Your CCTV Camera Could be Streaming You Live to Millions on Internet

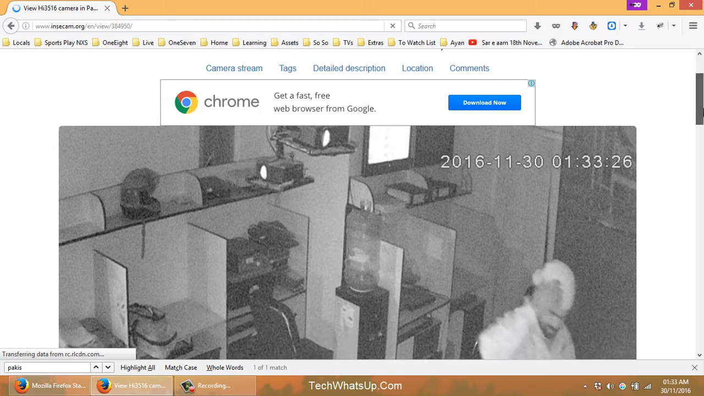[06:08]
them to have the idea of what's going on on the premises
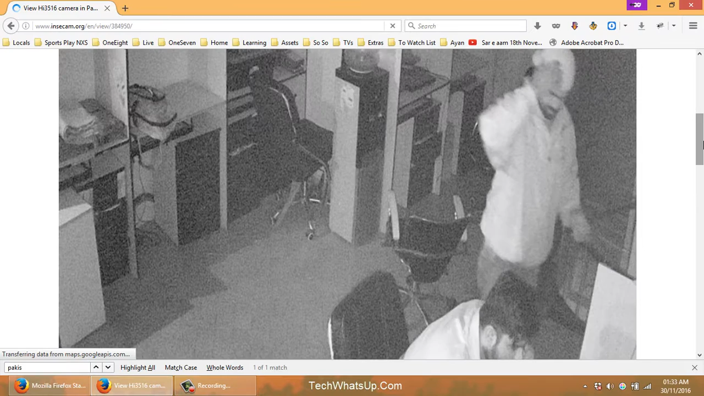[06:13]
or secrets of your premises like homes or offices and later